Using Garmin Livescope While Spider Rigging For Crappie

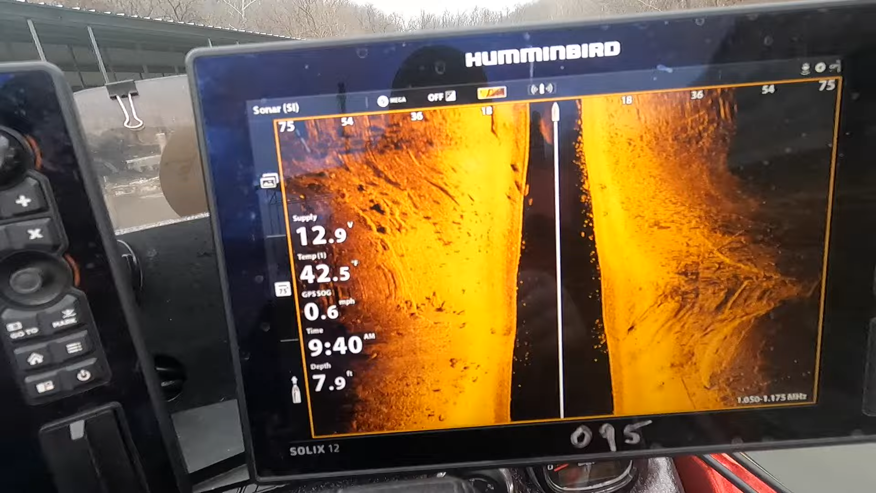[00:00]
On screen: depth 7.9 ft
and look at all those fish they're right along the bank
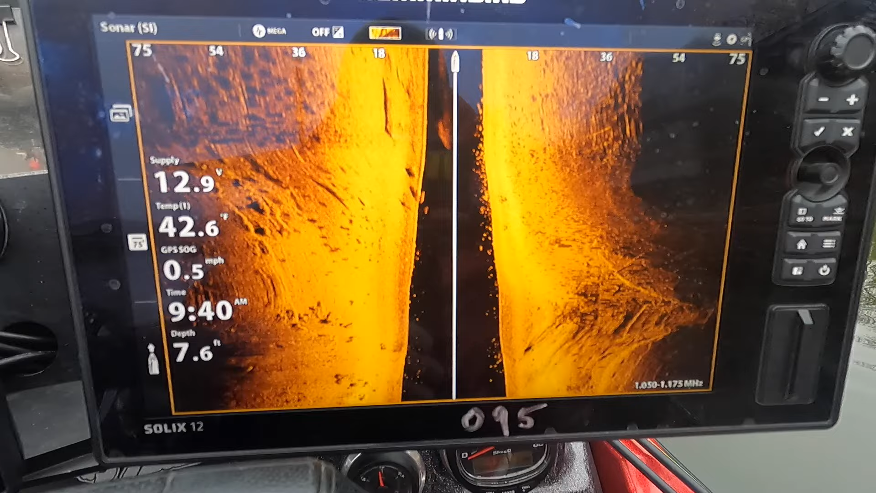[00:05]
On screen: depth 7.6 ft, water 42.6°F, speed 0.5 mph
we're in seven feet of water we'll get the live scope out and see what it looks
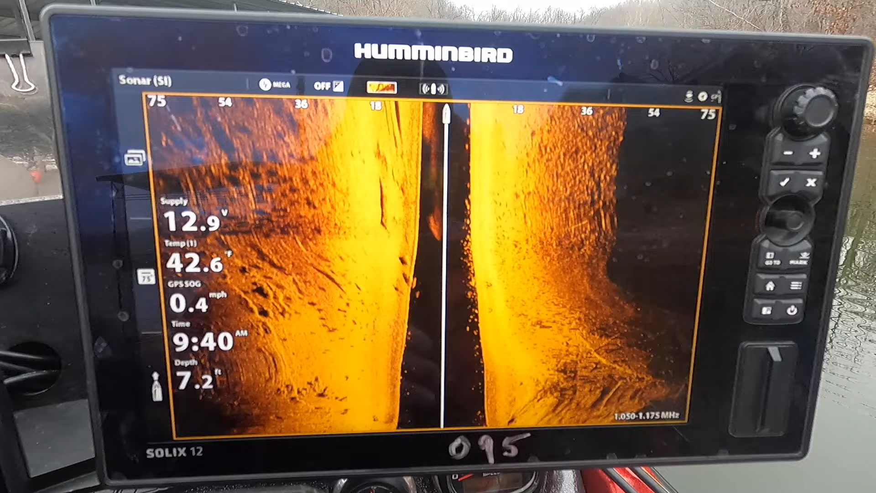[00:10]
On screen: depth 7.2 ft, water 42.6°F, speed 0.4 mph
like i'm in the very back of a cove 12 feet deep look at all that
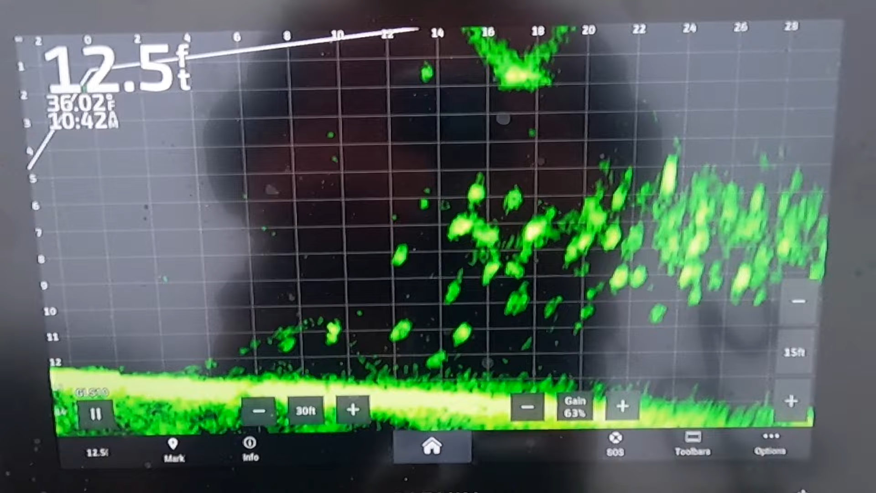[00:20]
On screen: depth 12.5 ft
lordy lordy i'm gonna set up my spider rigs see if i can catch some of these
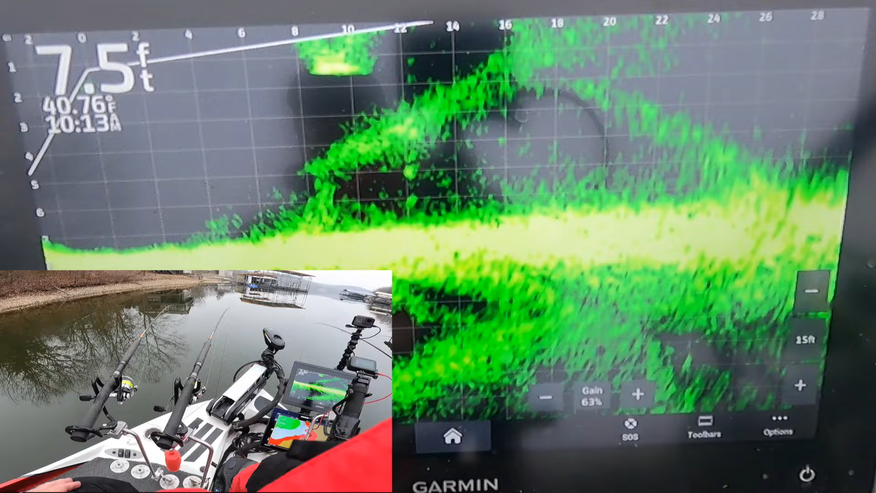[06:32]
On screen: depth 7.5 ft
there's the inside one on the left i'm gonna run it down a little deeper and as the water gets deeper i'll adjust them yet oh man look at there there's fish looking right at that one we're almost to them i'm gonna drop it down
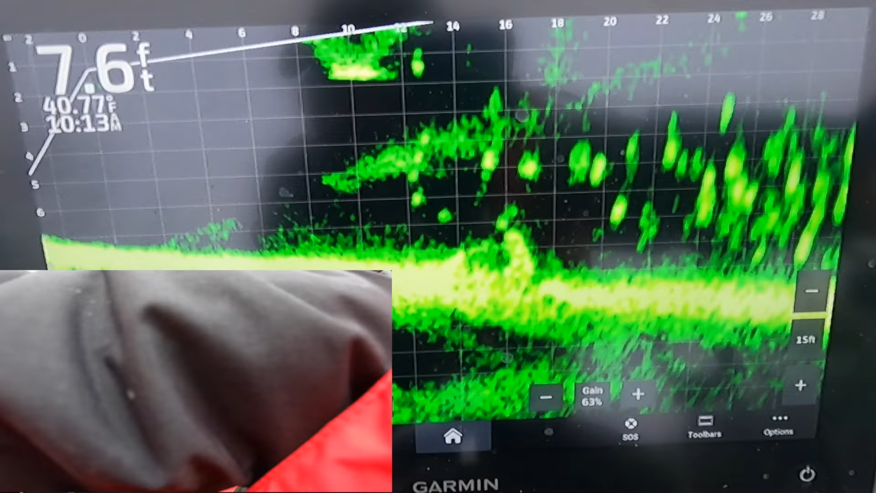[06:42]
On screen: depth 7.6 ft
a little bit uh oh too much
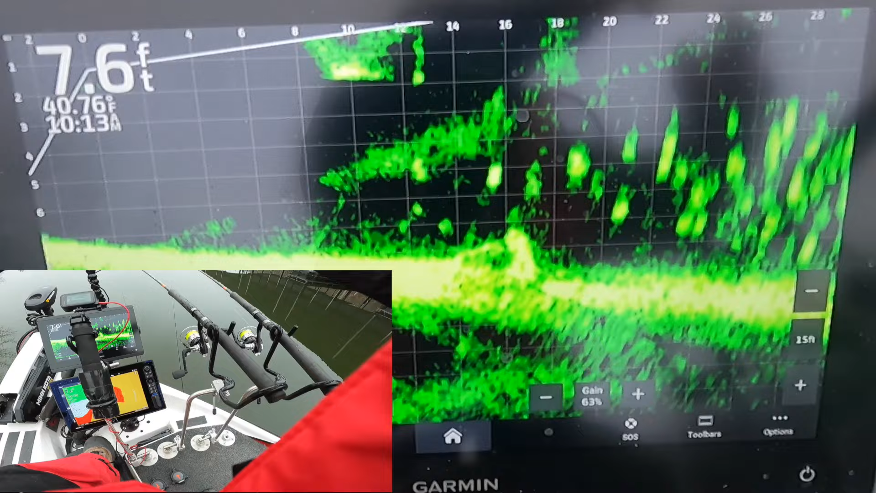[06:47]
On screen: depth 7.6 ft, water 40.76°F
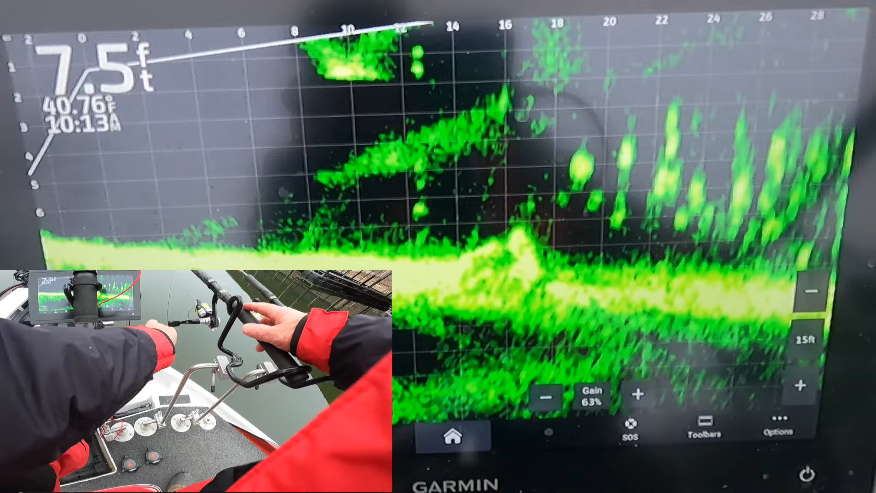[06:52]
On screen: depth 7.5 ft, water 40.76°F
get it down there all right where's the other one let's pull it down
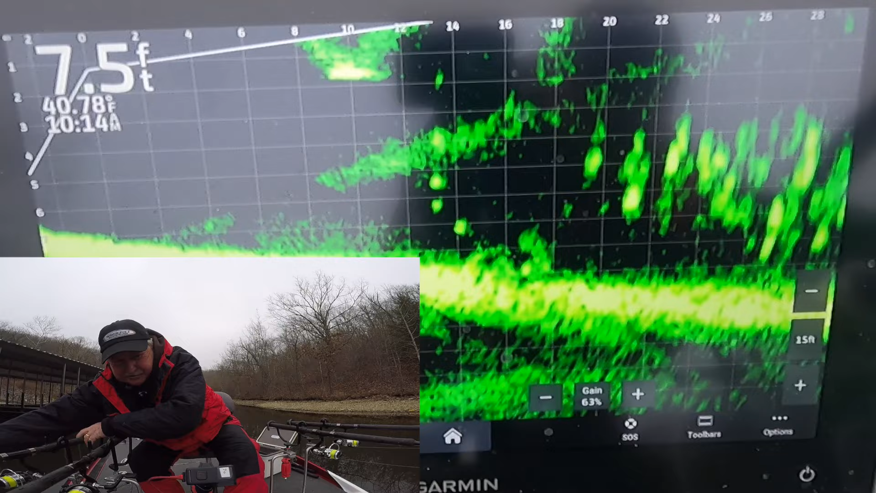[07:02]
On screen: depth 7.5 ft
a little bit of course those fish they're scattered you can see them out there they're scattered anywhere from three feet deep
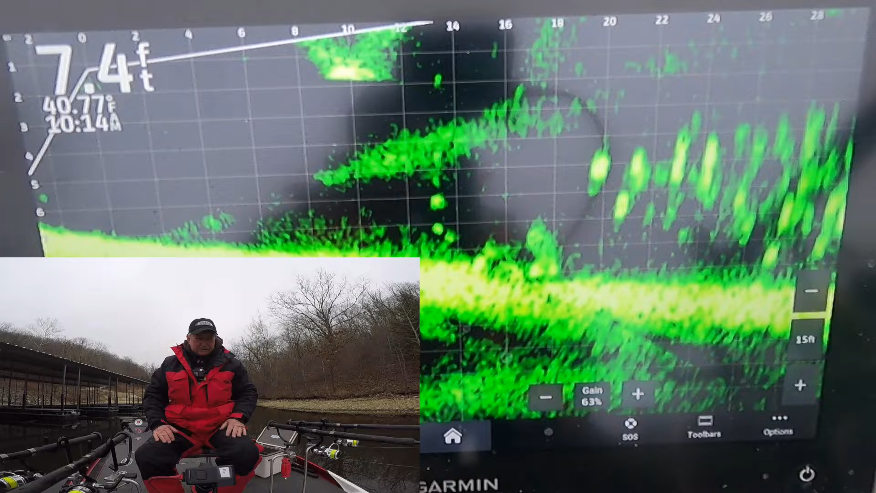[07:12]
On screen: depth 7.4 ft
all the way down to the bottom all right let's go at them
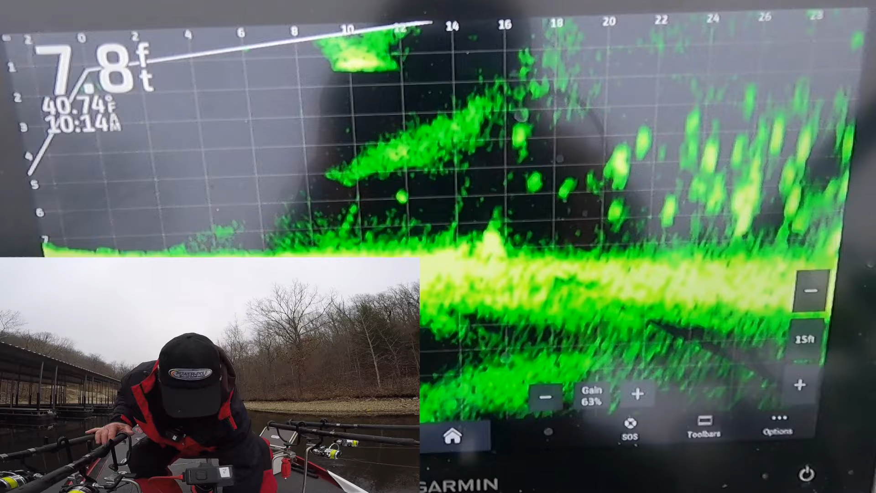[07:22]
On screen: depth 7.8 ft
we're just gonna move into them real slow i like to keep my hands on my rod holders i can feel the thump through these 16-foot bgjps all right we're coming into them i'm just gonna kind of slow down and drift along and there's a mess of fish out there if we can get them to bite i don't know if they'll want it moving or if they'll just want it sitting
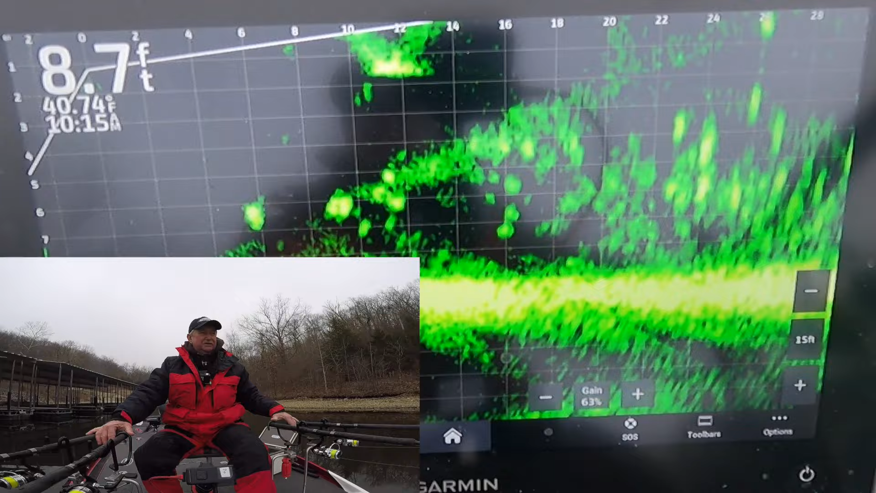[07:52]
On screen: depth 8.7 ft
there real still we'll experiment around though we catch one hopefully we're just moving about 0.3 miles an hour come on fish
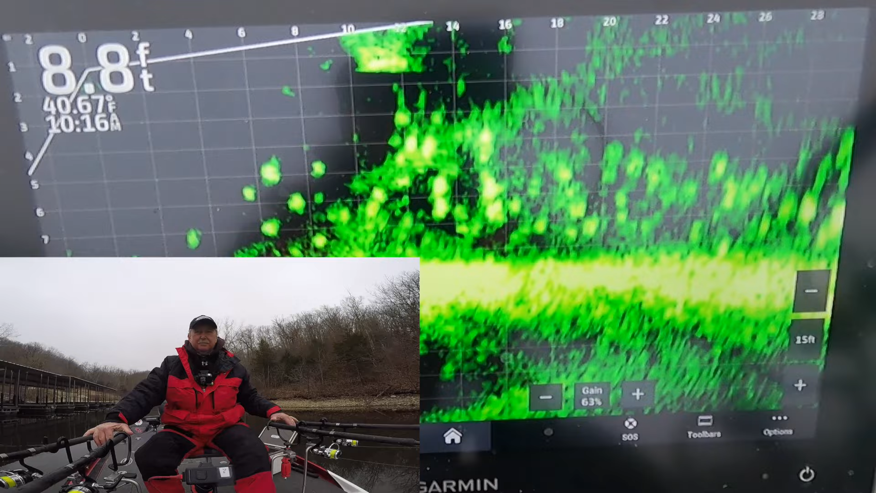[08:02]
On screen: depth 8.8 ft
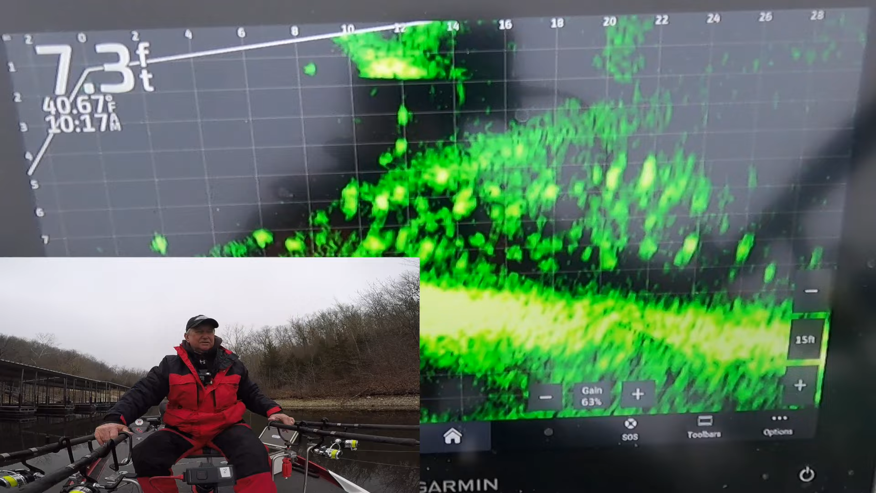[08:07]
On screen: depth 7.3 ft
how can you resist a live mental all right we just sat in them nothing say maybe they want them moving
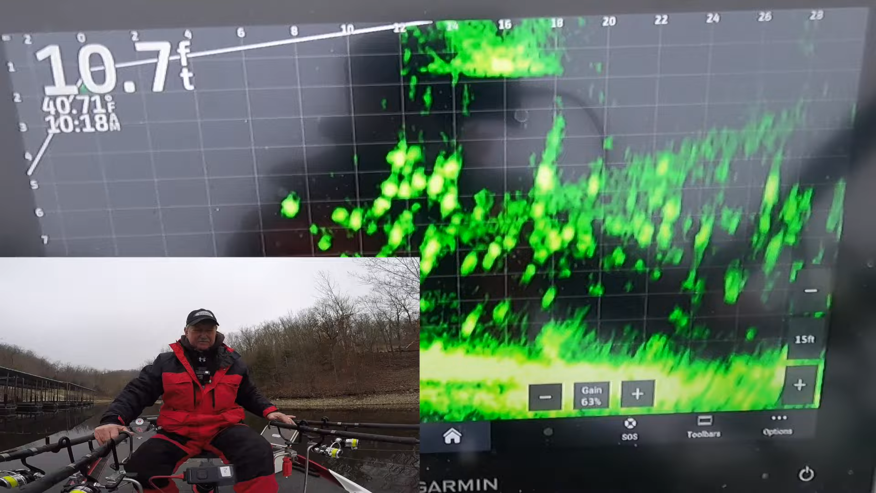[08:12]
On screen: depth 10.7 ft
increase my speed a little bit see if we can get a reaction bite
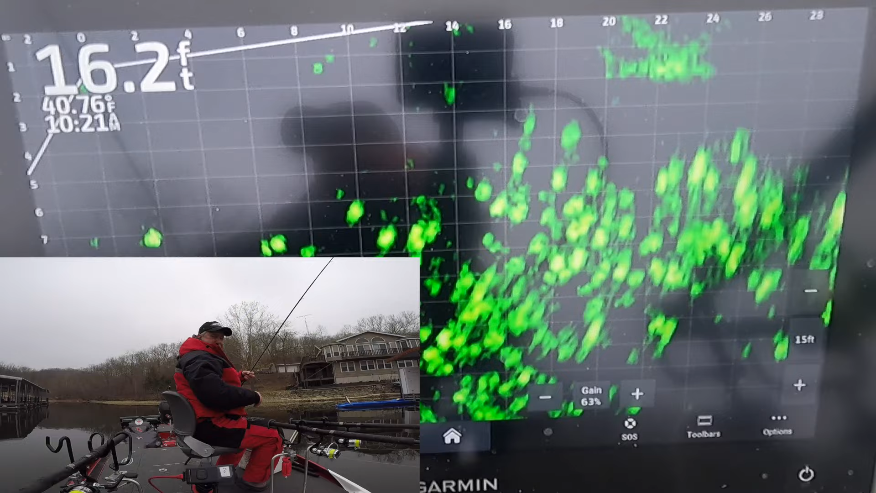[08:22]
On screen: depth 16.2 ft
wow now we're in 16 feet of water still lots and lots of fish down there let's uh these rods are 16 feet i got the tips out of the water about a foot oh there's a fish
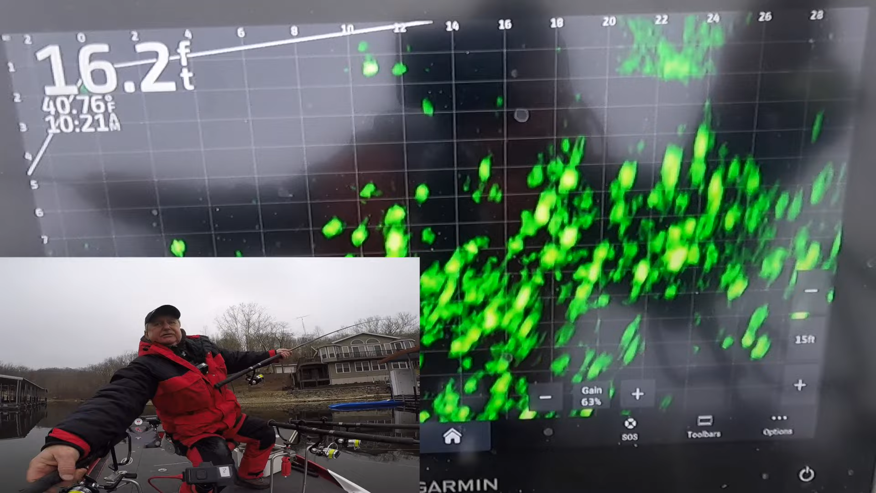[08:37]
On screen: depth 16.2 ft
there's a fish yeah now that's a crappie